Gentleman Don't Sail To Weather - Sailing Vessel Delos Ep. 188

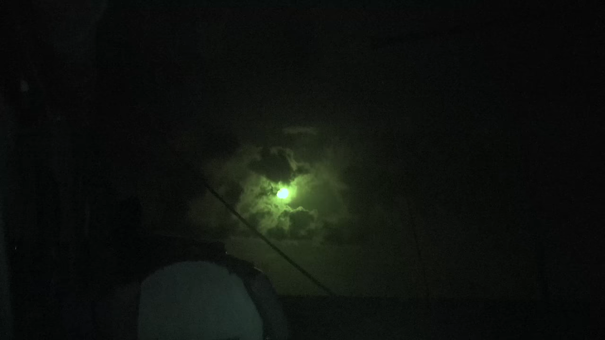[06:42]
There's an incredible moon out tonight.
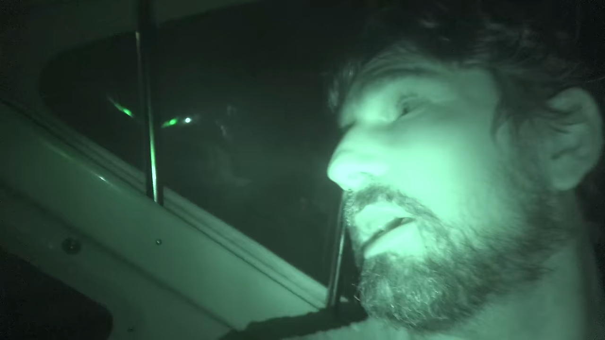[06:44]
Let's see if you can see this. It is super bright.
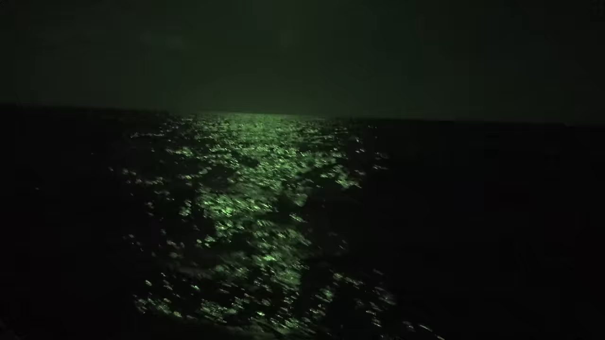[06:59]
so bright that you can actually see every single movement, every small movement of the water. Oh, it's so beautiful. Good morning.
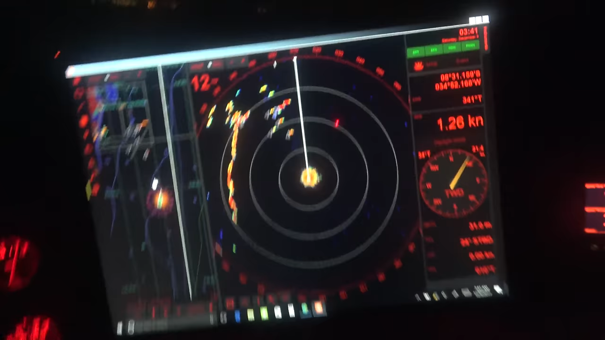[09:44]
actually getting pushed right to an oil
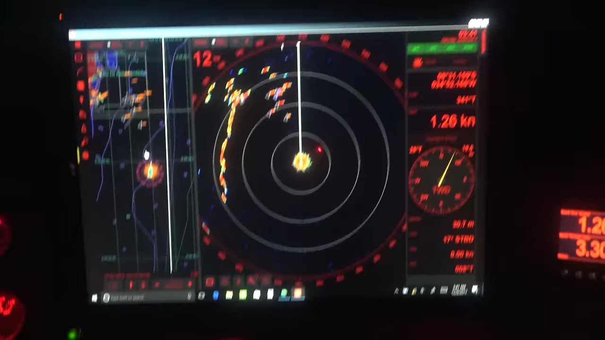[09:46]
field of moored boats or something like this. Man, when we hit some of these waves, it sounds like we're hitting something else other than water. It's
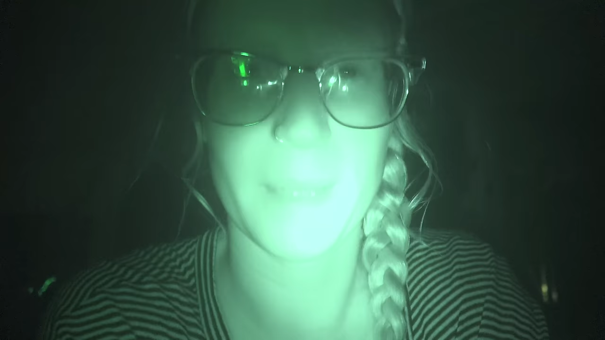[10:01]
actually kind of freaky. I know Delos has seen much worse,
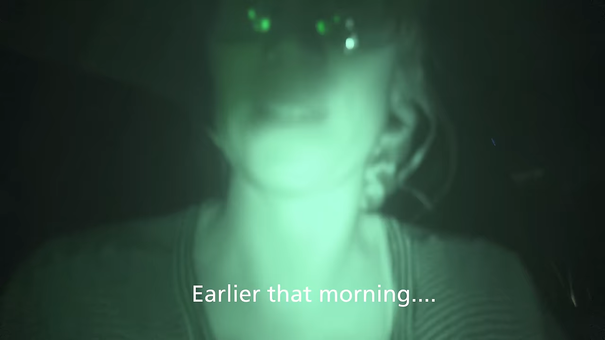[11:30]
We just hit a massive wave. And I look down, I hear a bunch of water. What happened?
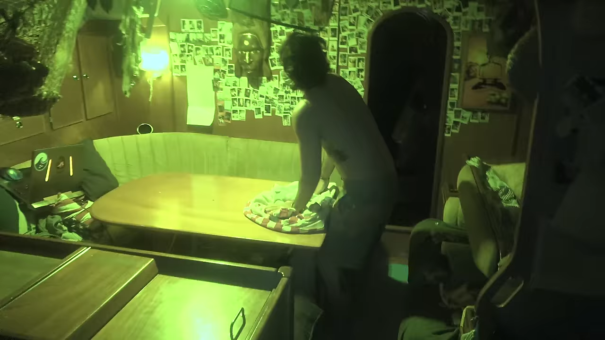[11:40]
That hatch isn't too watertight anymore.
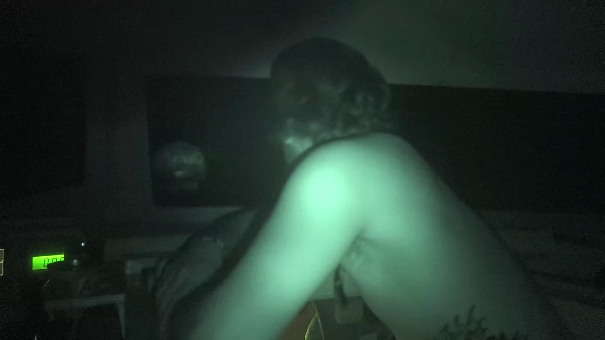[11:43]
It was like 3 liters of water just poured down onto the table and splashed all over my computer and stuff. The bow went up in the air and dropped like 3 or 4 meters and then popped to another wave.